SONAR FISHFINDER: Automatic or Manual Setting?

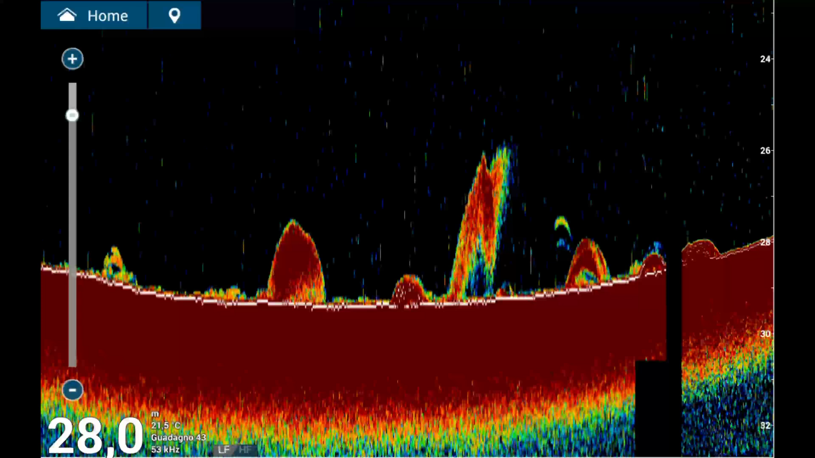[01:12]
On screen: depth 28.0 m, water 21.5°C
to understand which functions are better kept automatic and which ones benefit from manual control. Each option comes with its own pros and cons, and even entry-level instruments often have features critical for accurately visualizing targets and the seabed. For instance, Furuno offers two modes that can be activated automatically, one for fishing,
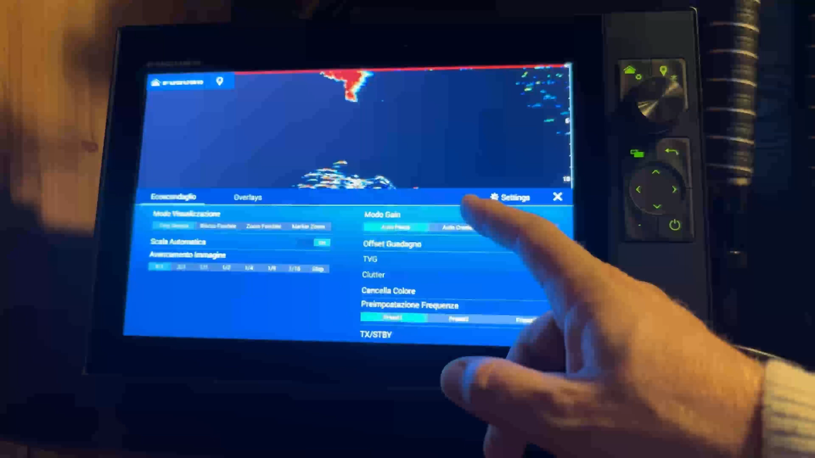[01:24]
tailored to specific fishing needs, and one for cruising, designed for navigation or exploration.
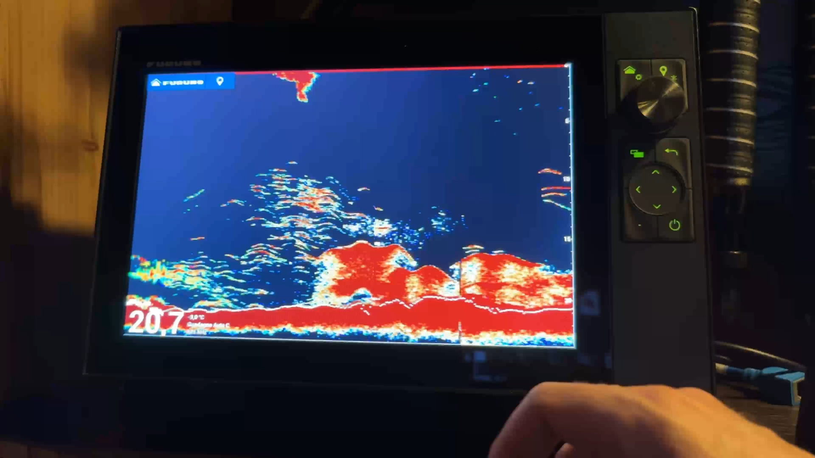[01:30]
These modes adjust parameters like scale, gain, and clutter,
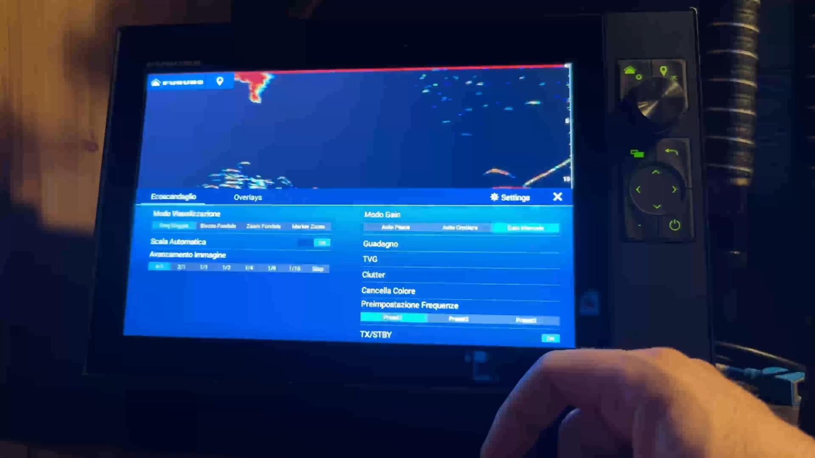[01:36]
and similar features are available across different brands. Some features, like zoom, can still be used while in automatic mode. However, others, such as shift,
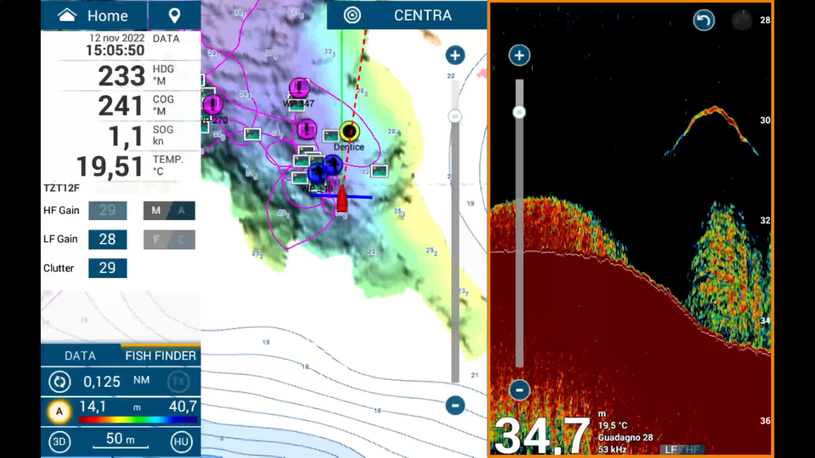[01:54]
On screen: depth 34.7 m
also known as custom scale or beginning slash end of scale, on some machines, require manual settings. To decide which functions are best in manual or automatic,
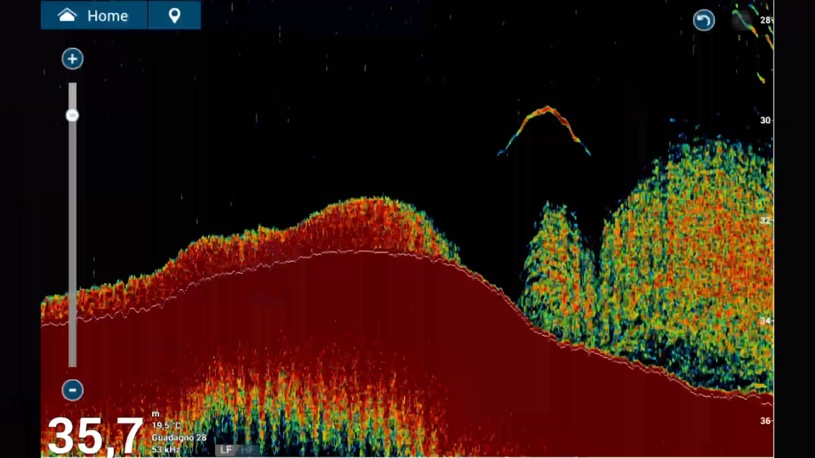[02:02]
On screen: depth 35.7 m, water 19.5°C
consider your fishing technique, operational depth, and the capabilities of your instrument. Not all fishermen or techniques are alike.
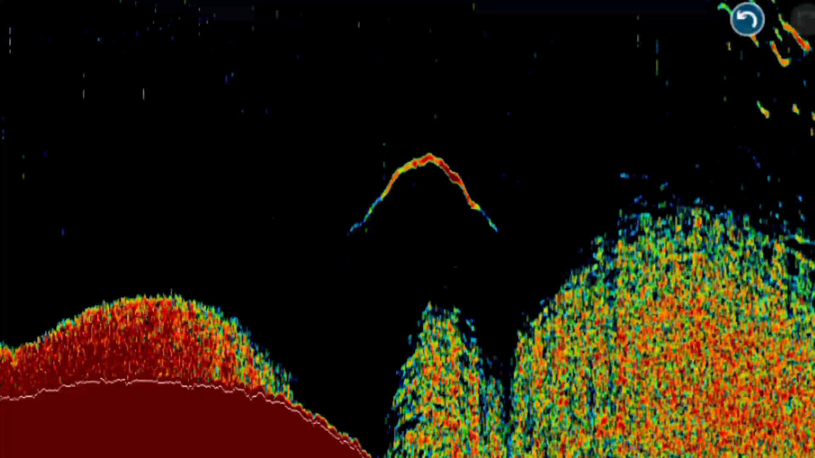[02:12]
You've probably heard that the best results come from using manual settings. While this can be true in many scenarios, it's not a universal rule. For example, when searching for hotspots, forage fish, or while in transit, automatic settings may be sufficient or even advantageous.
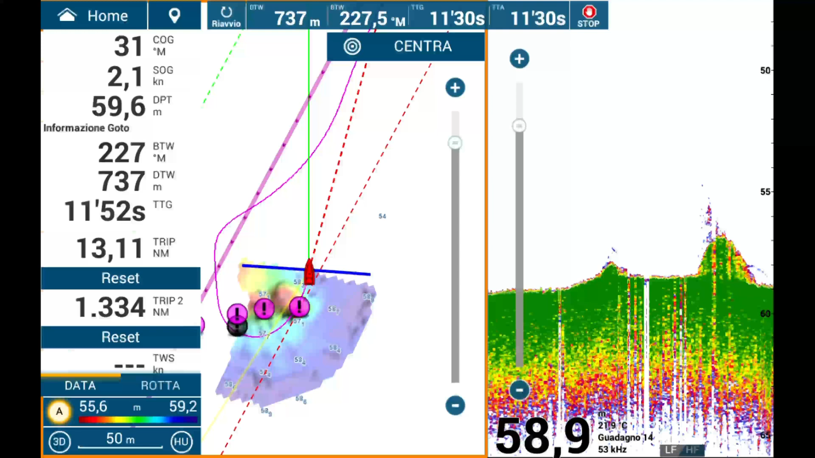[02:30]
On screen: water 21.9°C
On the other hand, manual adjustments often excel during stationary fishing, such as bottom fishing or tuna drifting. Depth is another critical factor. Fishing at 20 meters requires less precise adjustments compared to targeting depths of 150 or 500 meters.
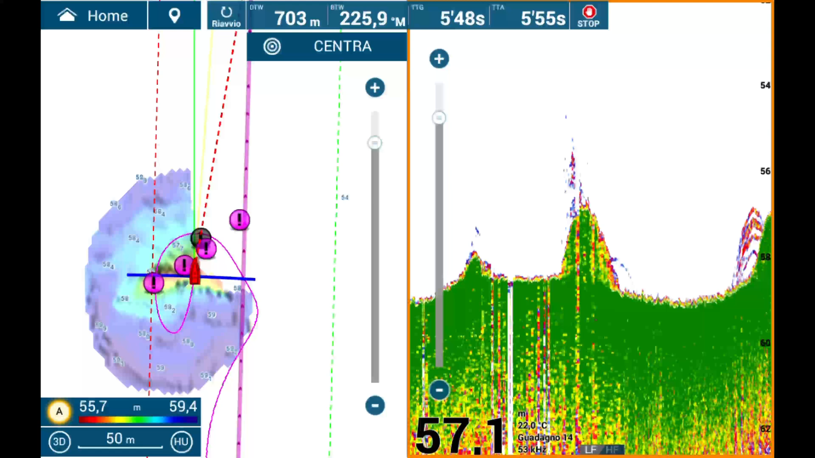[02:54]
On screen: depth 57.1 m, water 22.0°C
At greater depths, fine-tuning becomes essential, particularly if the equipment is less advanced.
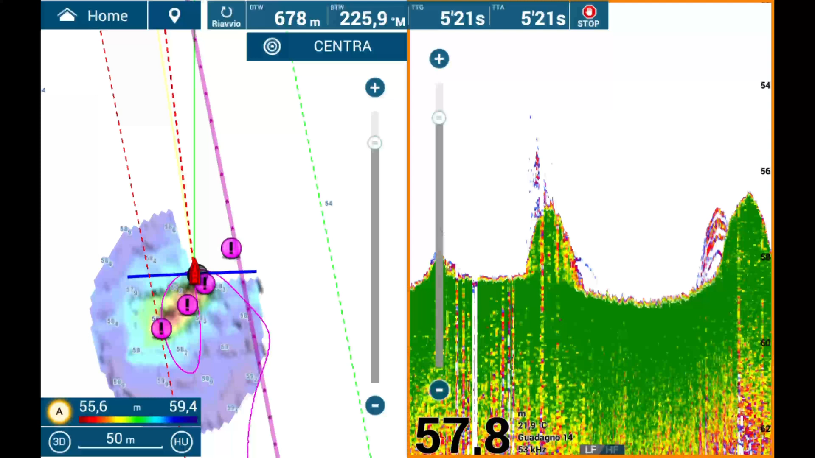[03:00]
On screen: depth 57.8 m, water 21.9°C
Yet, in some cases,
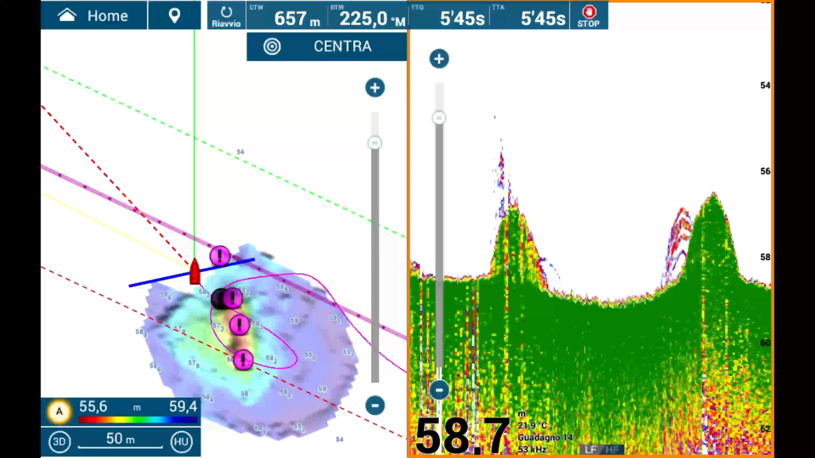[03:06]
On screen: depth 58.7 m, water 21.9°C
especially for less experienced or less attentive users, automatic settings can simplify the process and deliver acceptable results. Ultimately, whether manual or automatic is better depends on various circumstances.
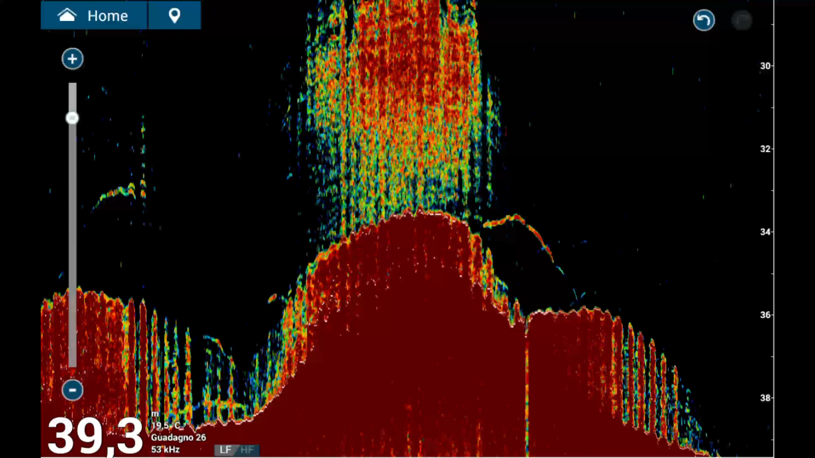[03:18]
On screen: depth 39.3 m
For certain types of fishing, manual settings will offer superior control.
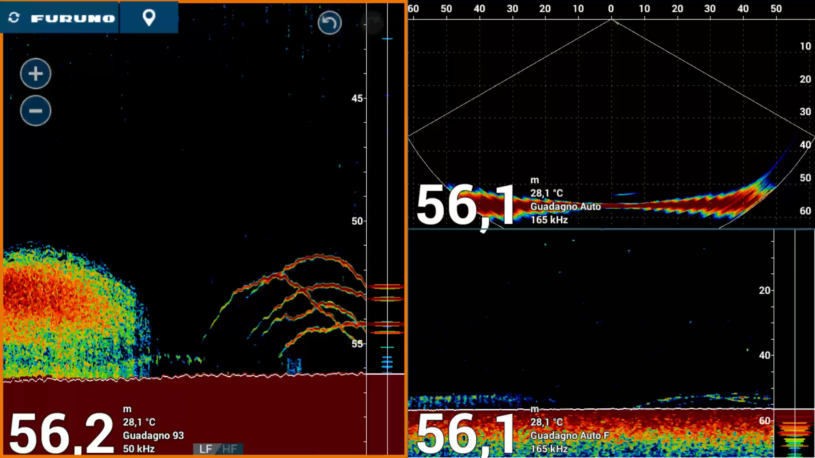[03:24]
On screen: water 28.1°C
In others, automatic systems may provide useful advantages, particularly for those less skilled in equipment operation. Take time to familiarize yourself with these settings and consider your own fishing techniques and the typical conditions you face.
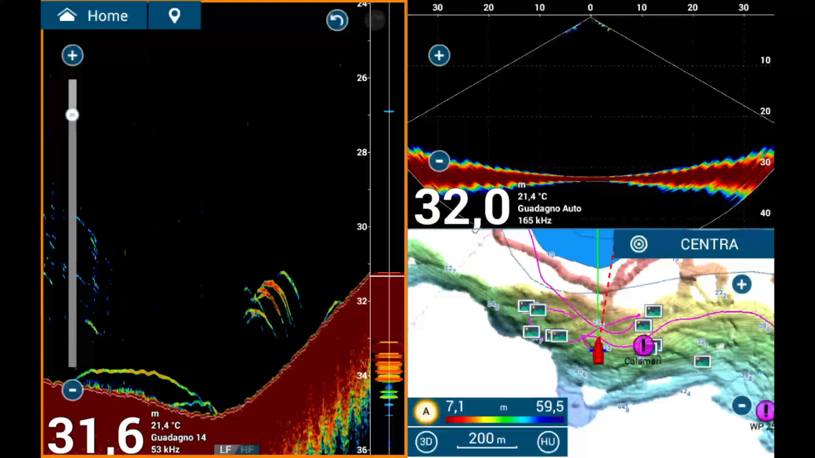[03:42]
On screen: water 21.4°C
Reviewing these concepts thoroughly will help you make informed decisions and get the most out of your equipment. The first and simplest setting to consider, likely trivial but present on nearly all instruments, is the depth scale or range. This determines how much of the water column your tool displays on the screen. The scale can be set manually or automatically.
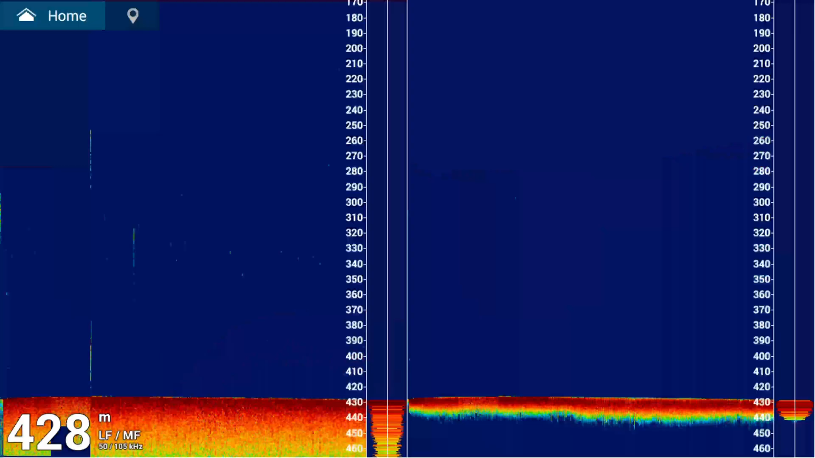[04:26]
On screen: depth 428 m
In manual mode, you specify the maximum depth and the screen represents that area, including the bottom or excluding it if your focus is elsewhere. For example, if you're fishing tuna over a 500 meter bottom, but only interested in the first 100 meters,
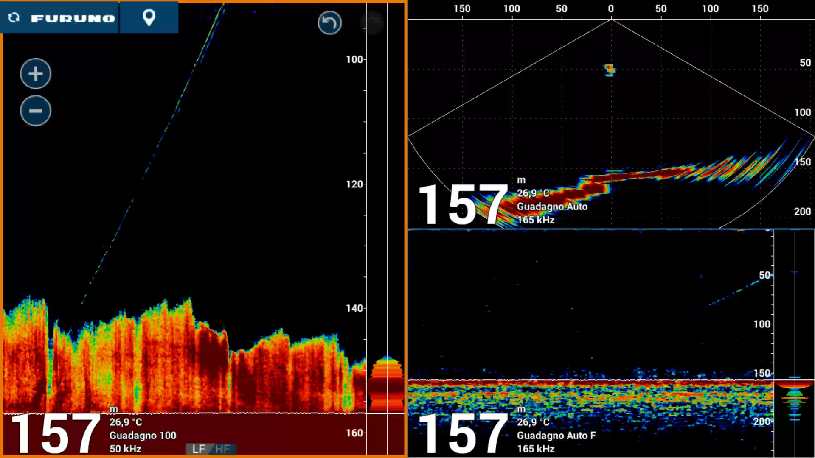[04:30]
On screen: depth 157 m, water 26.9°C
you can set the scale from 0 to 100 meters in manual mode. This allows you to focus exclusively on that specific area, without unnecessary clutter.
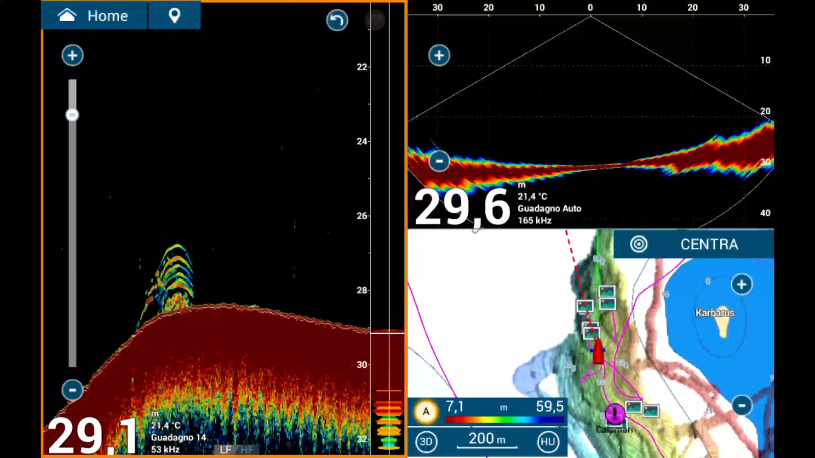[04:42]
On screen: water 21.4°C
When should the scale be set to automatic? In my experience, rarely.